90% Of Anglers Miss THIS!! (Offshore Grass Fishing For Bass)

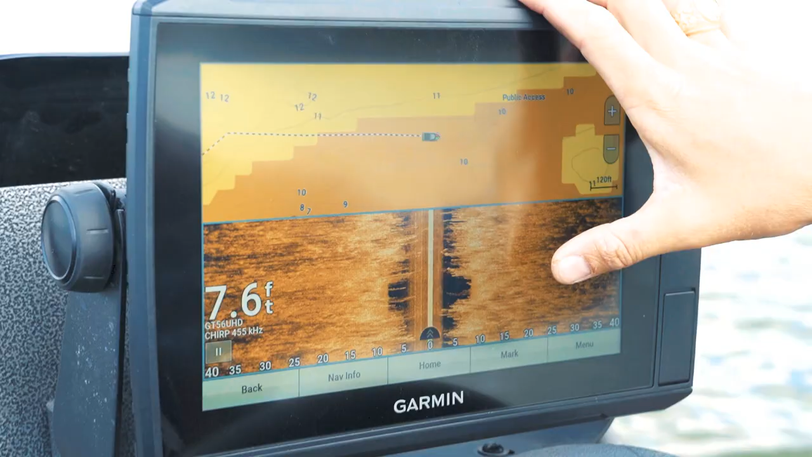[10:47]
On screen: depth 7.6 ft
tell right here we just went over some grass in two little
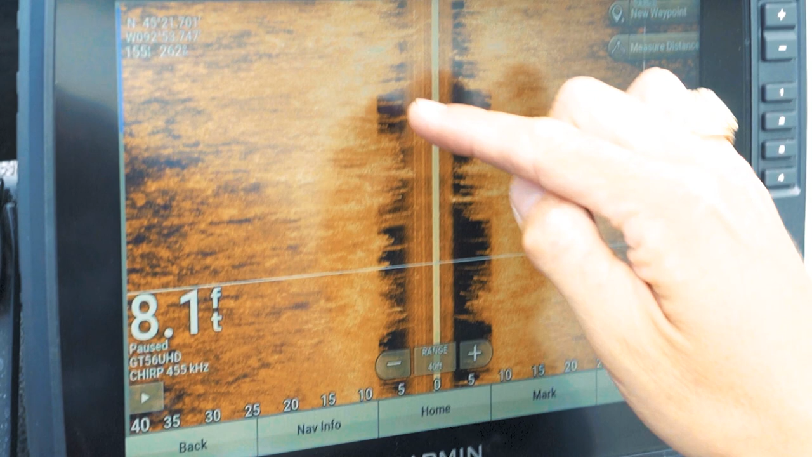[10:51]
On screen: depth 8.1 ft
holes right there again irregularities gotta look for them and again are
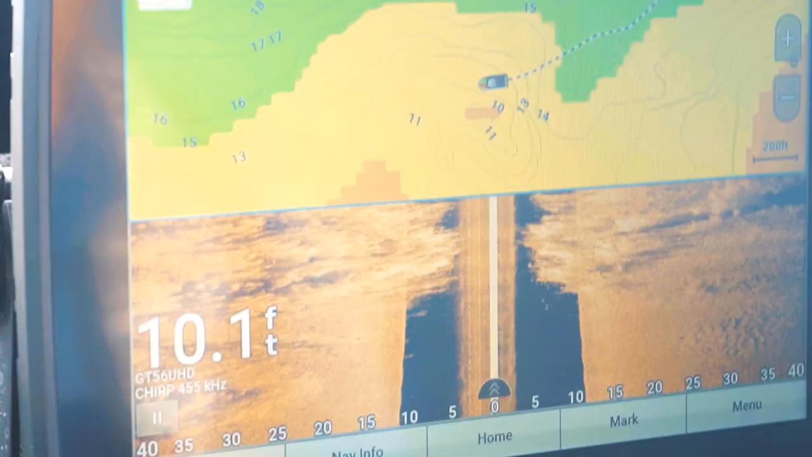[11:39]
On screen: depth 10.1 ft
that is good looking stuff right there so as you can see here on the map we are
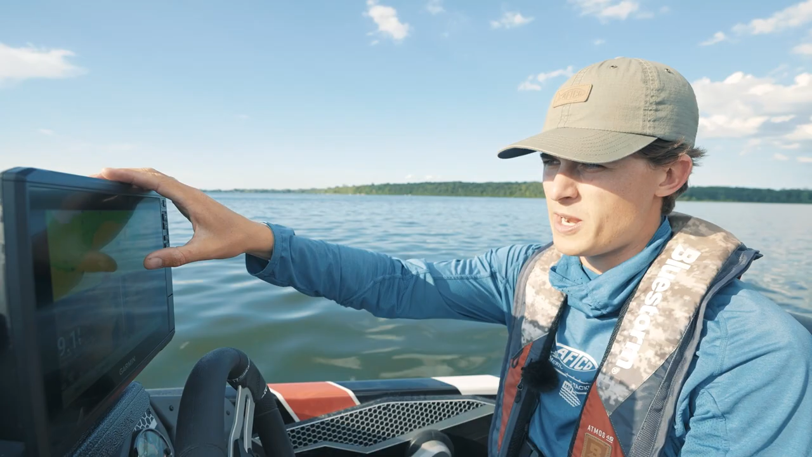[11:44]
in about you know 10 to 13 feet of water there's actually
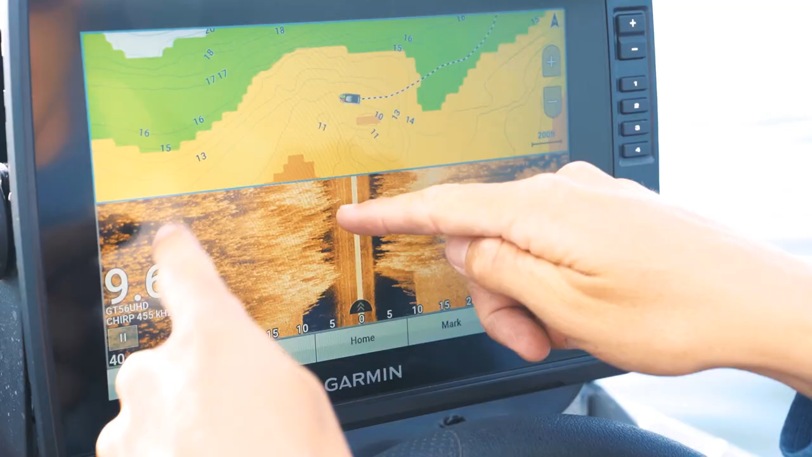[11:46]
a point that kind of comes out like this and as you can see right here
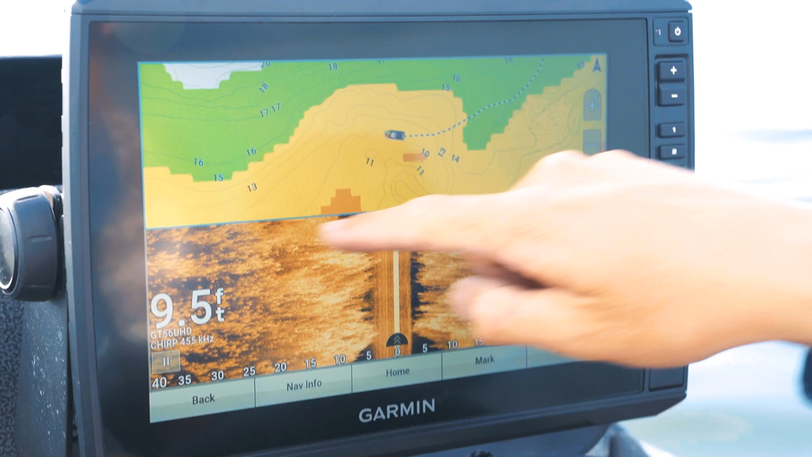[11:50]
On screen: depth 9.5 ft
we have a ton of grass on both sides lots of patches left and right but i'm going to get on
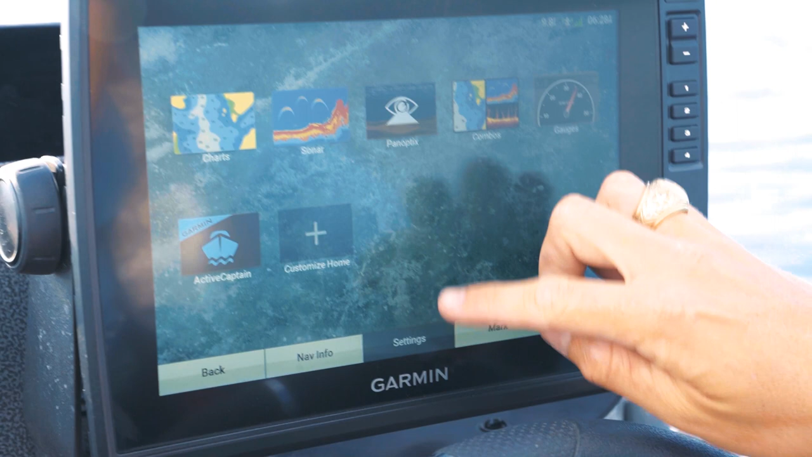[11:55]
just side view here so you all can see what we're dealing with this is some very
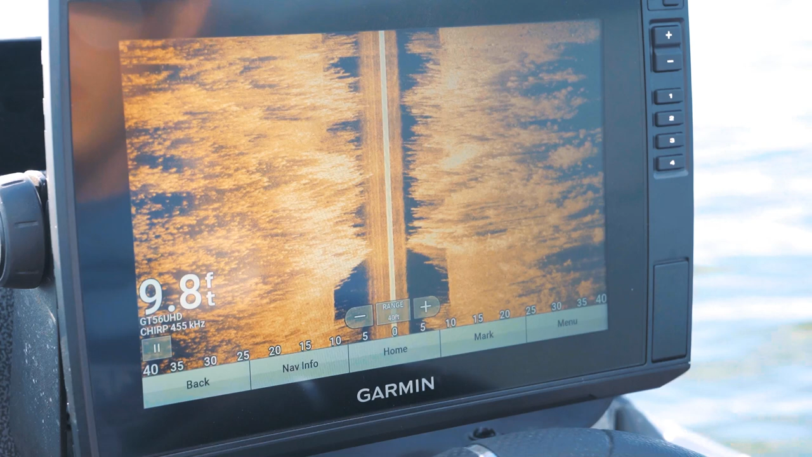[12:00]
On screen: depth 9.8 ft
good inconsistent stuff you again i can't stress this enough when you're grass fishing offshore you want to look for and mark waypoints around inconsistencies and so as you can tell
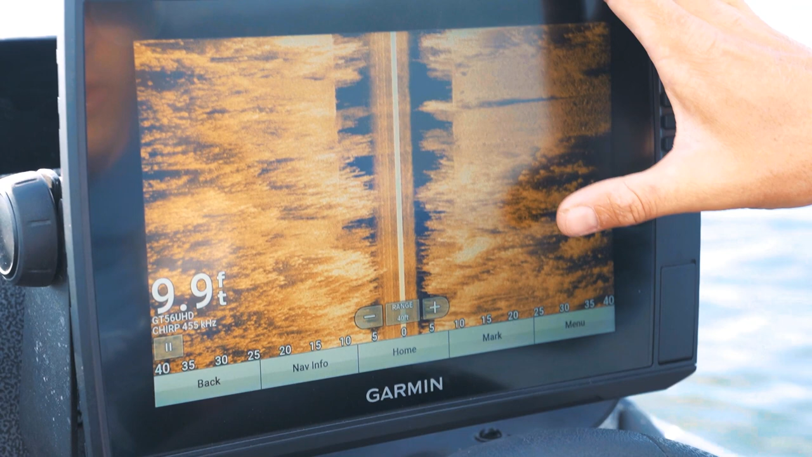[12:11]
On screen: depth 9.9 ft
from all of this right here there is tons of stuff that is just lots of grass you might find stuff that looks like this on any of the
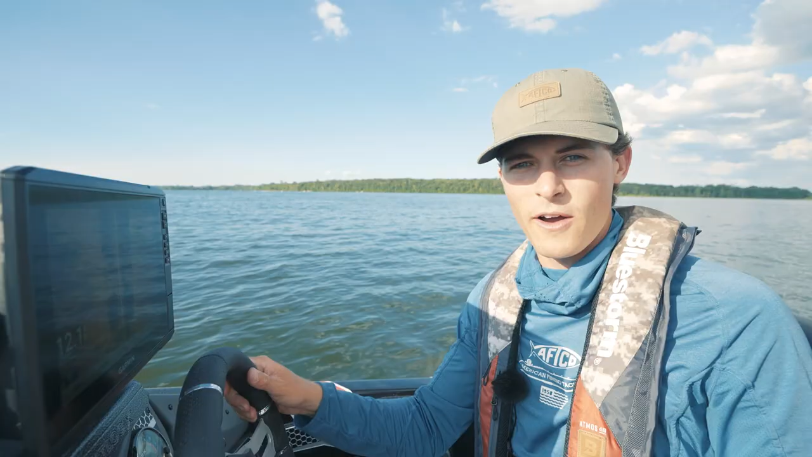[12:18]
offshore structures that i talked about the points the humps the the dips the channels and so i'm going to make a few points here to show you guys what exactly i'm talking about as you can tell here we had zero
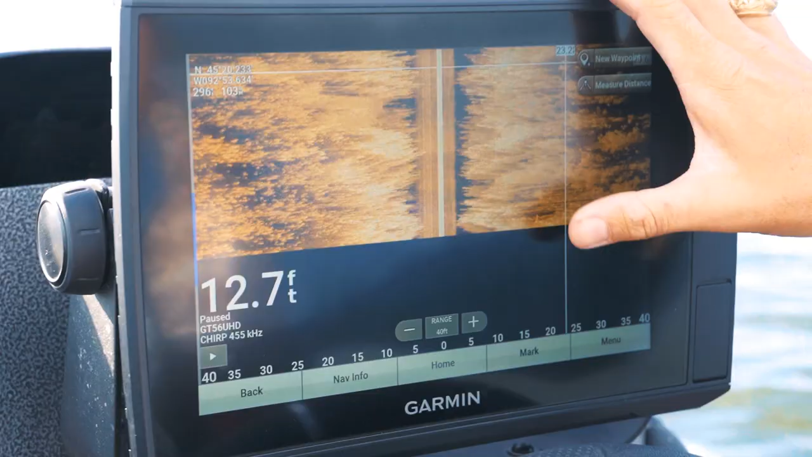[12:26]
On screen: depth 12.7 ft
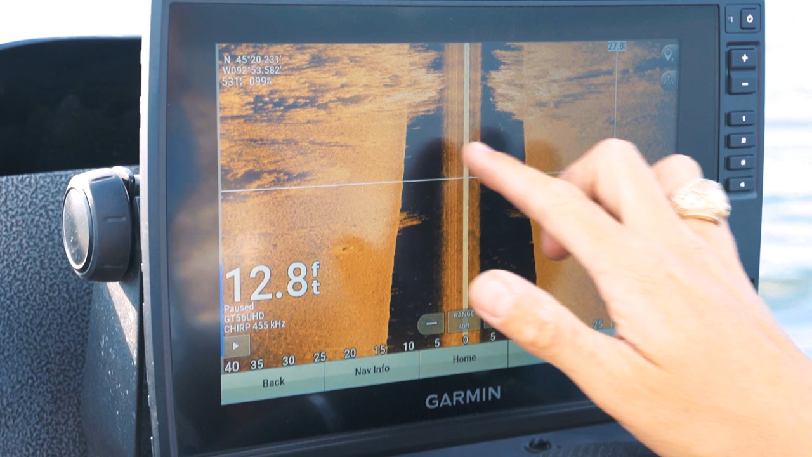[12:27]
On screen: depth 12.8 ft
grass and as we started to drive over that point we
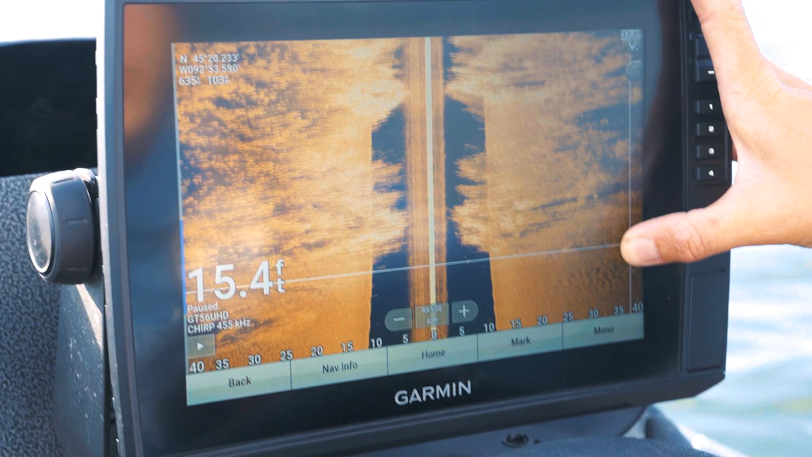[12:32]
On screen: depth 15.4 ft
started to see some really good inconsistencies with some big holes and hard bottom in between those holes which is just juicy stuff then we found ourselves entering into a very
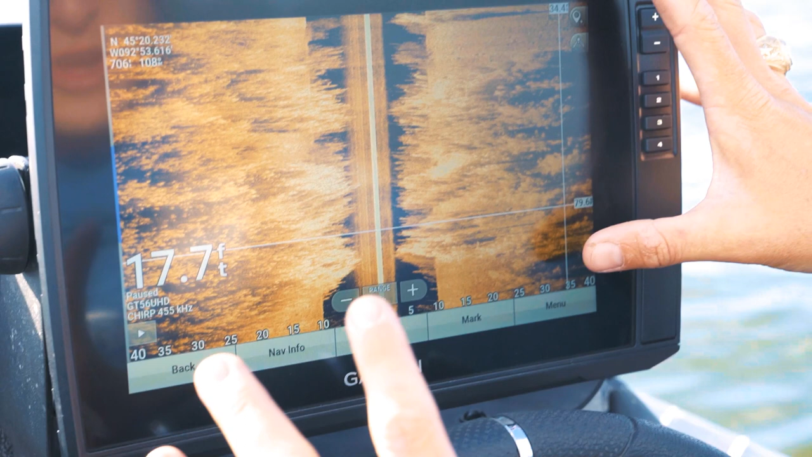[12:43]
On screen: depth 17.7 ft
thick portion of the grass this is probably not a place that i want to mark and then coming off of that section
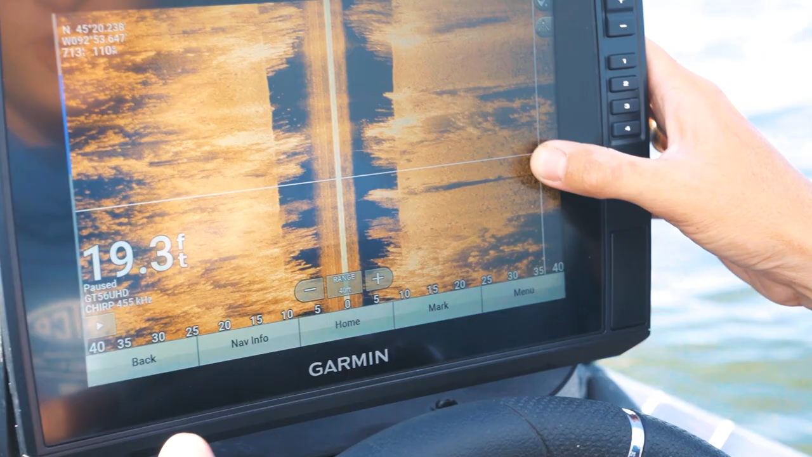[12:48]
On screen: depth 19.3 ft
we got into some really good stuff that i'm actually going to mark some waypoints on so i'm going to mark a waypoint
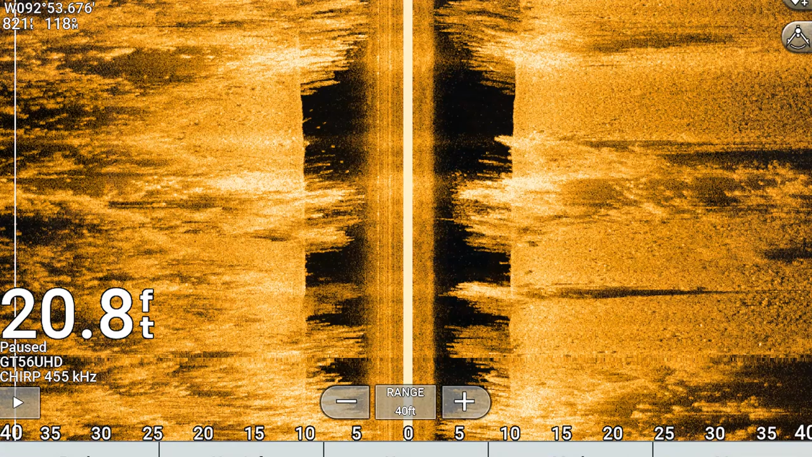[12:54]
On screen: depth 20.8 ft
right here on this edge because i love that i see some bluegills right here
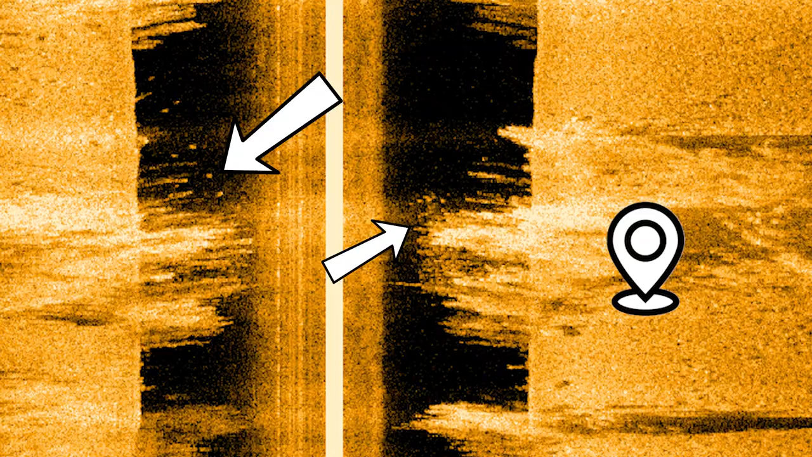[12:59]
and i'm also going to mark one right over here because i love that i'm seeing a nice defined
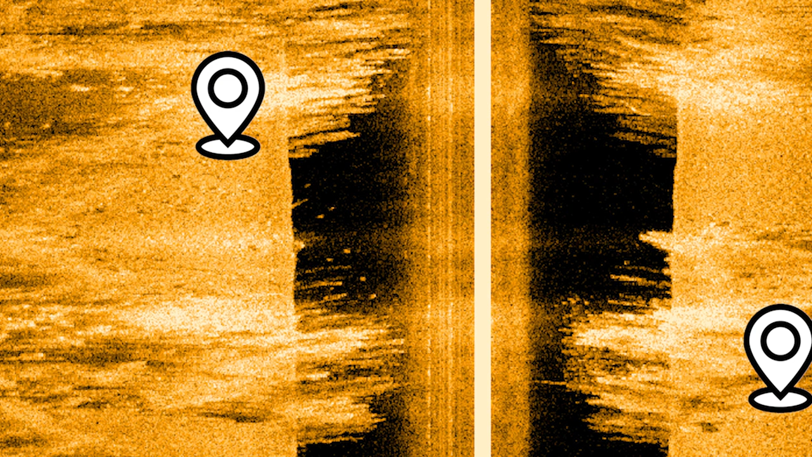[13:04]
edge with a hard spot with i think some bluegills in that area too which means there's probably bass
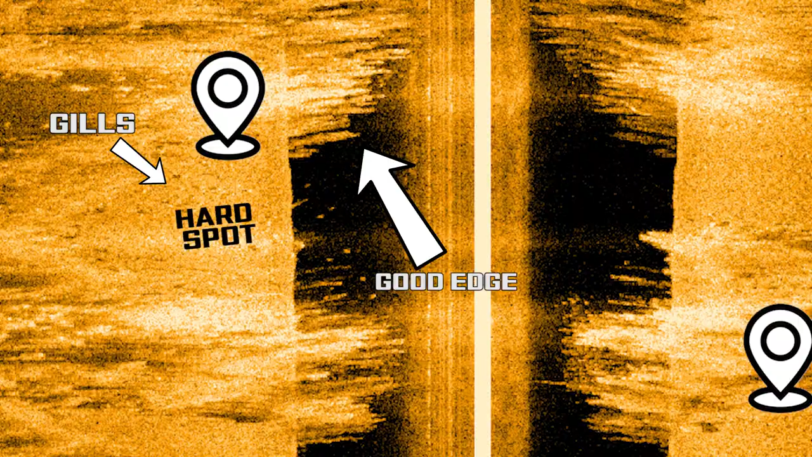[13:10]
around
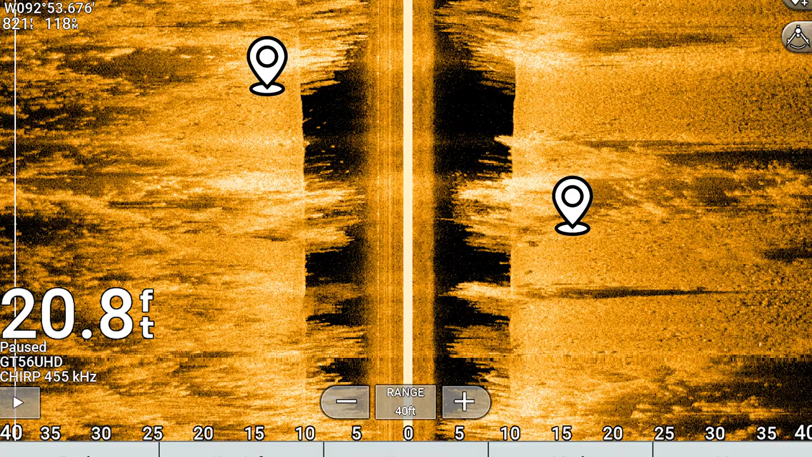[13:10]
On screen: depth 20.8 ft
i'm also probably going to mark one all the way over here on this far right side because i think this looks like a really good point of grass to hit and
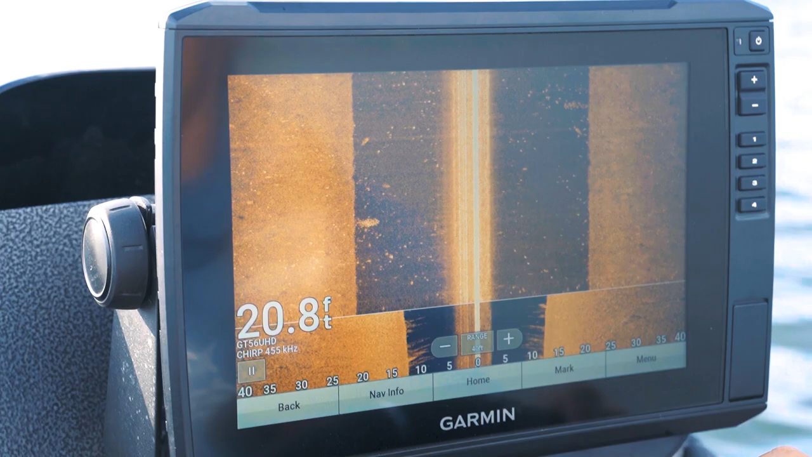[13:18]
On screen: depth 20.8 ft
now we have left that flat area we are in 20